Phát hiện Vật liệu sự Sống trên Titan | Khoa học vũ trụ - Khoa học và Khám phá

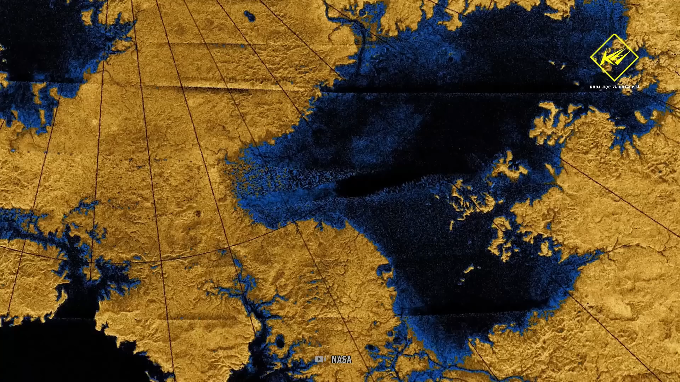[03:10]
Bề mặt của Titan hiện nay được định hình bởi các con sông, hồ và lượng mưa.